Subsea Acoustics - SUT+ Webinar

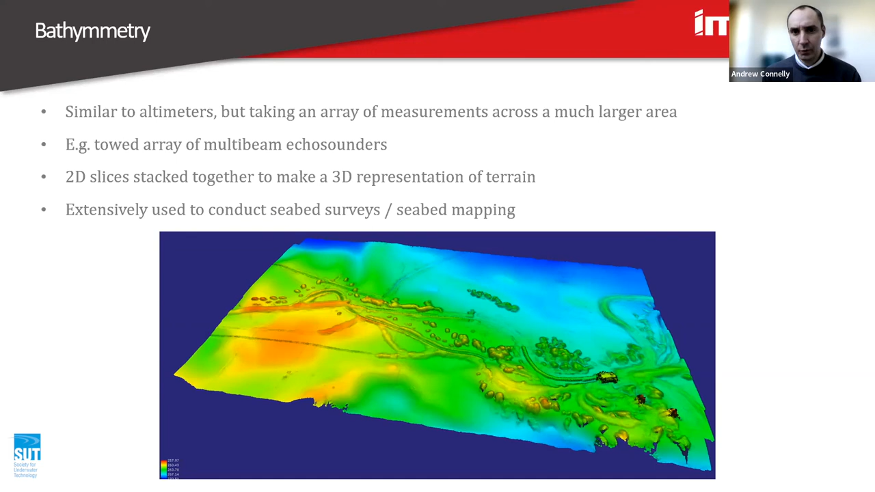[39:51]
uh, pre-construction and for, uh, uh, for, uh, for as-built surveys, um, to make sure everything's as you'd expect it to be. Uh, these again, typically effective over 300 meters range or, or, or perhaps further working at multiple hundreds of kilohertz, uh, again.